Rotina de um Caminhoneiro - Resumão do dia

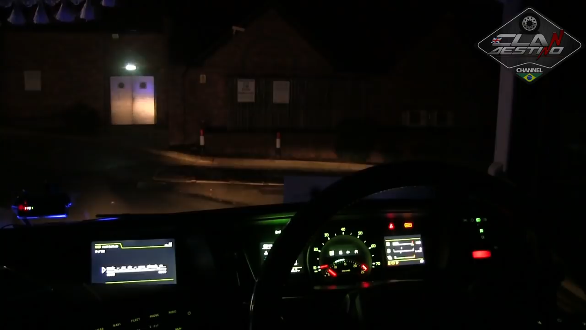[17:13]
Já vamos preparar a manobra para entrar lá. Tá carregado com congelado, a geladeira tá batendo doído aí atrás, hein?
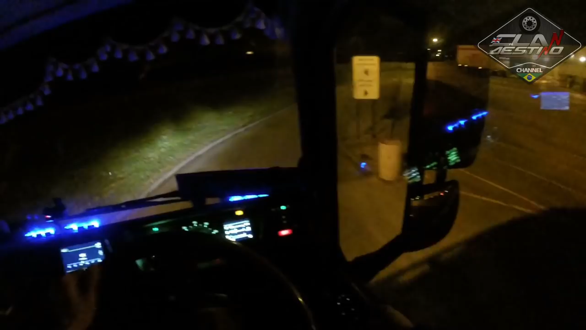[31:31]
Vamos pegar essa faixa de cá. Apesar que ele vai entrar ali agora, a gente pode pegar essa daqui mesmo.
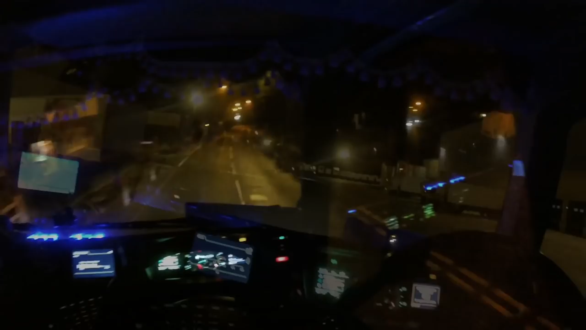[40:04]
Chegamos aí na cidadezinha de Lawton. Bom, pelo menos eu acho, né? Vamos devagarzinho aqui porque... ele deve estar por aqui, por perto, colado aqui do lado.
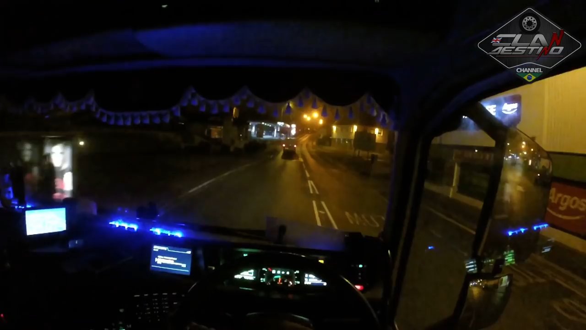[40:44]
Uma vez só, tem um semáforozinho. Semáforo da gente vira à direita, ele tá bem à direita ali, né? Olha o bicicleteiro aí, às 6 horas da manhã o cara vai sair pra pedalar, né?
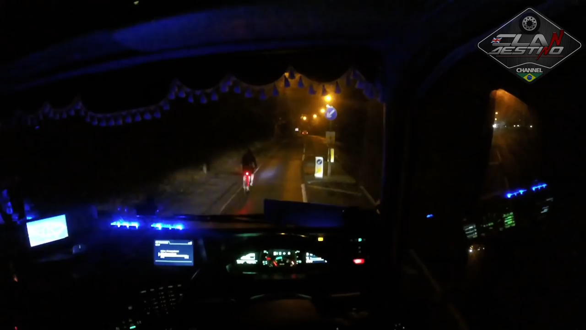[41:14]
Ô, bicicleteiro, vambora! Bicicleteiro! Pedala, pedala, pedala, pedala, pedala, pedala, pedala, pedala, pedala, pedala, pedala. E dá uma olhadinha de vez em quando pra trás e fica... Ixi, isso aqui é grande, velho. Isso aqui é um caminhão, cara. Esse cara vai me matar.
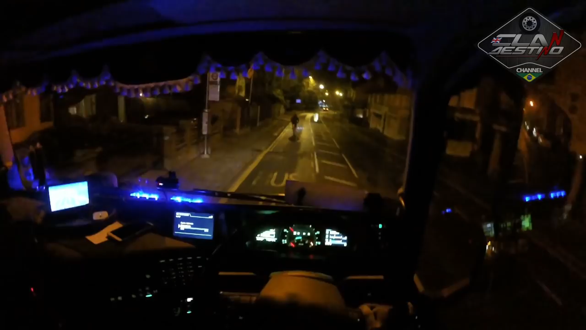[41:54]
Aqui à direita aqui, ó. Aí a portinha dele aí, ó.
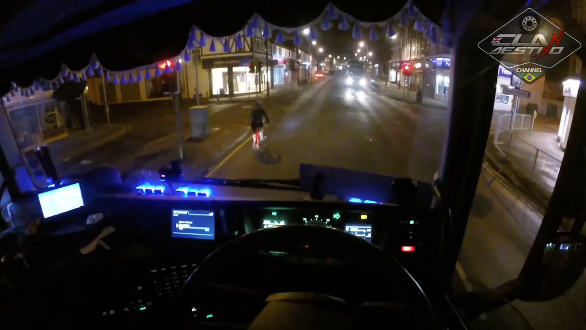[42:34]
Olha, ele passou com vermelho, né? Abusado! Pode não!
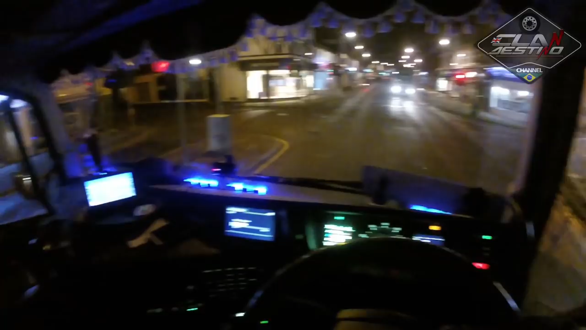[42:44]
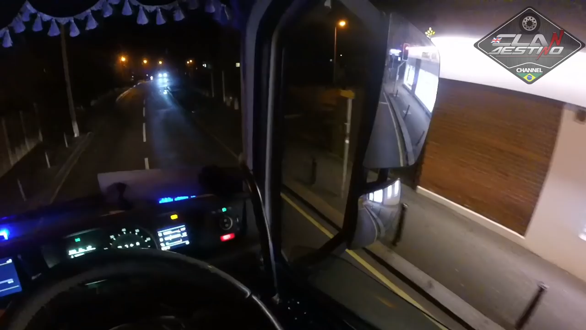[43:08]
E a entrada dele é aqui, ó. Ela tá tudo escuro aí também, né? Ai, ai, ai. Tem nenhuma lâmpadazinha aí pra ajudar na filmagem.